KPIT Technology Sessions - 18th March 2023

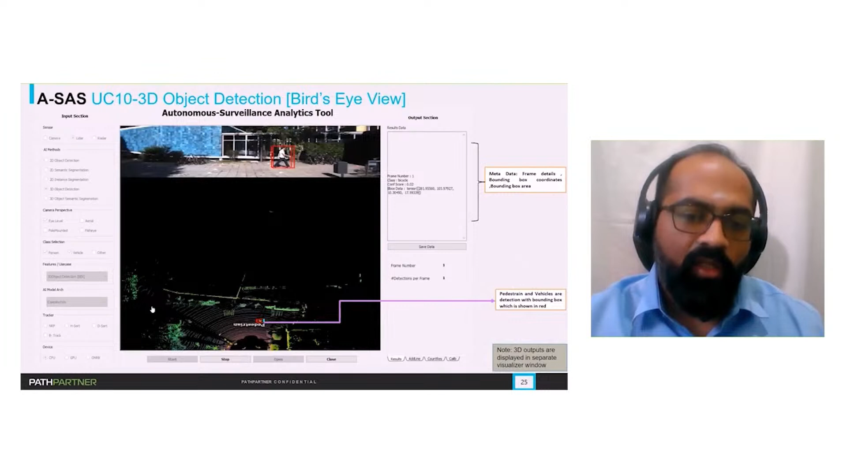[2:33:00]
So this is again the last category in our aspect. So 3D object segmentation. So in 3D object segmentation, we are looking at the 3D point cloud data. So the data obtained from a VIDAR aspect. Now, as you are seeing here, the doing object detection is a fairly
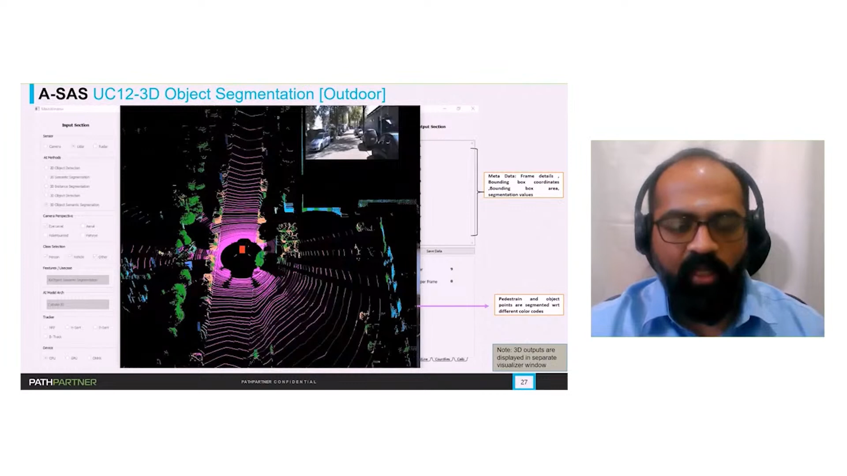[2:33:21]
easier task on point cloud data, but doing segmentation is pretty very difficult use case to solve. Why?
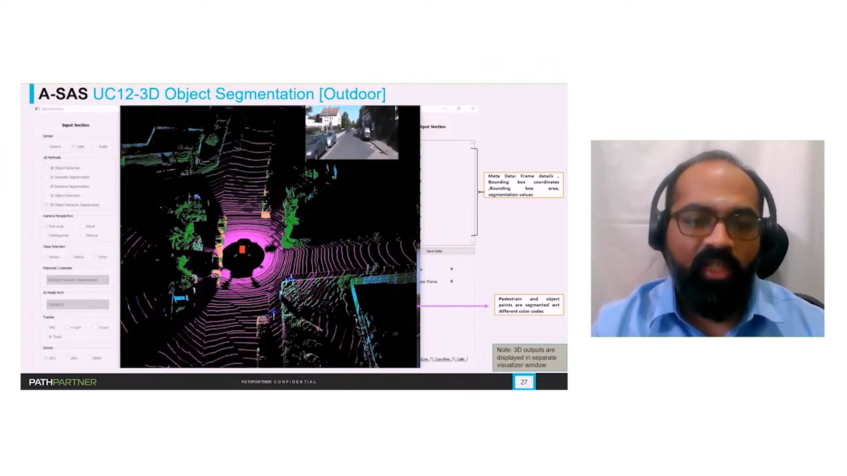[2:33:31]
Because there are certain challenges which we face. Challenges are the sparsity of the point cloud data. Since it's a VIDAR, they are unstructured due to the sizes of the objects, the device, what kind of points they are capturing from the VIDAR device. So we have to incorporate all of this and on the scene level also. So as you can see, we are able to segment very well the objects in our vicinity.
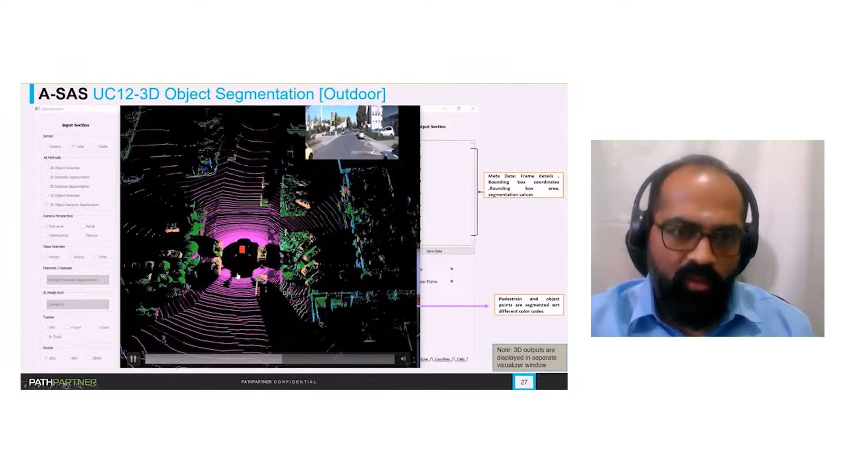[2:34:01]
So here, since it's a segmentation based activity, we have defined each point in different category or different classes. We are using a customized AI model. So the green color signifies the vegetation, the orange color signifies the vehicle,
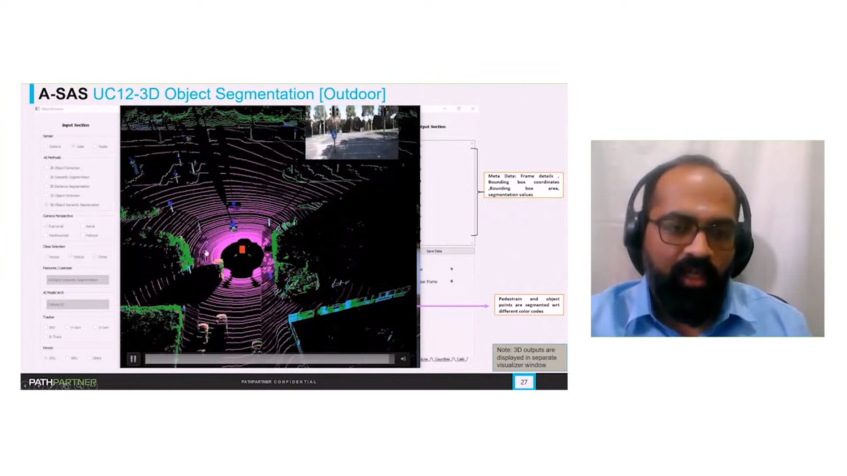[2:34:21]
and the cyan color signifies the building. So for our reference, we have a 2D image on the right hand side.
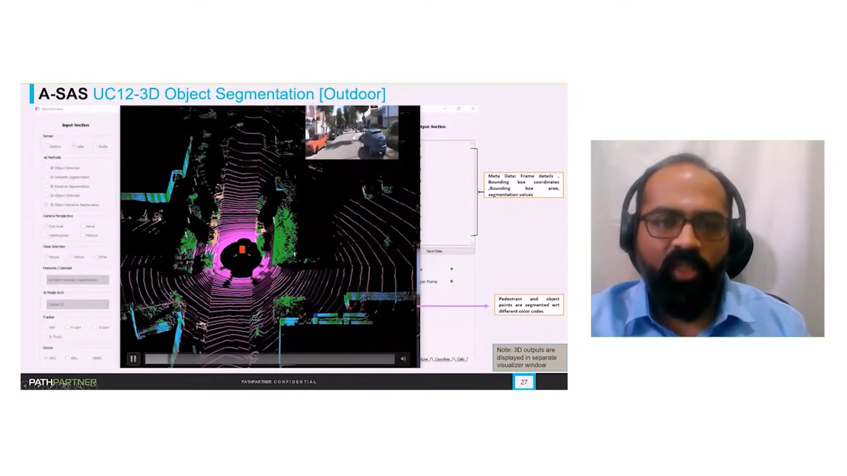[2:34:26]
So as you can see, the cars are parked.
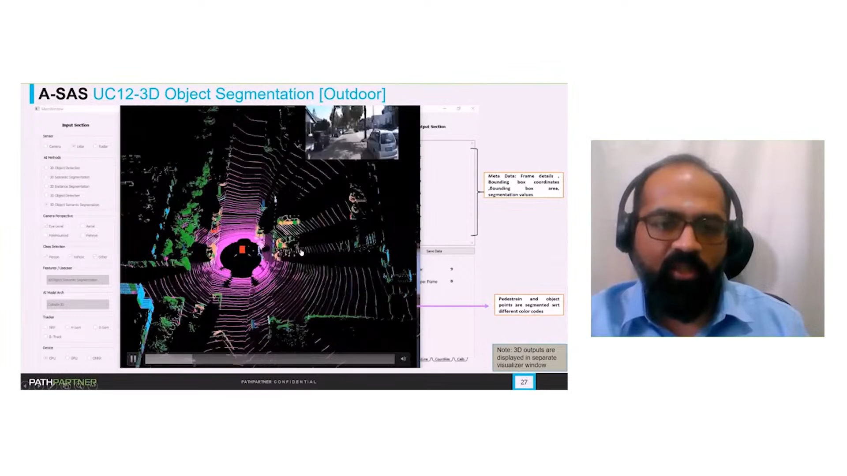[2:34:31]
So in certain scenarios, we are able to see outside that, where images we cannot see. Even in those scenarios, we are able to do detections from the VIDAR based devices.
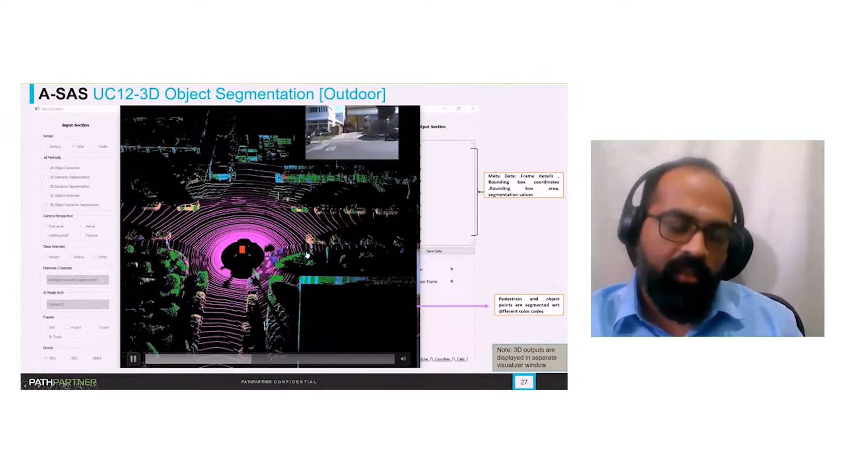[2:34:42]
So outside here, as you can see, so cars are parked behind the trees.
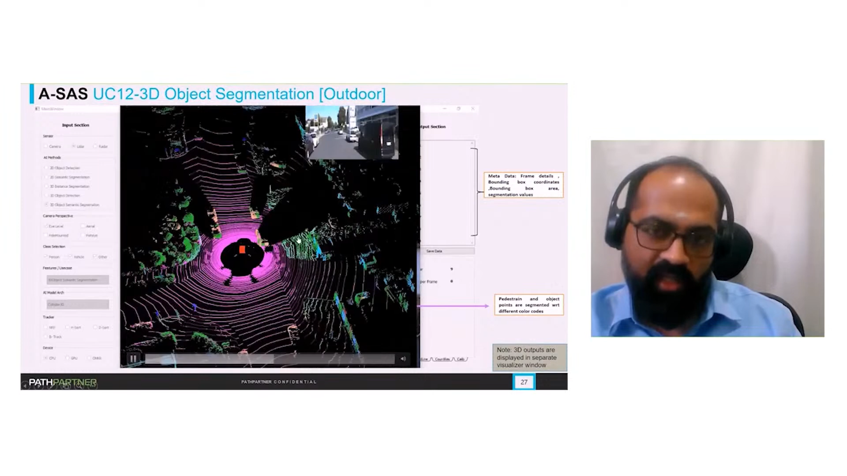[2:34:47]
Along with the segmentation of the tree, we are able to see that there is a vehicle.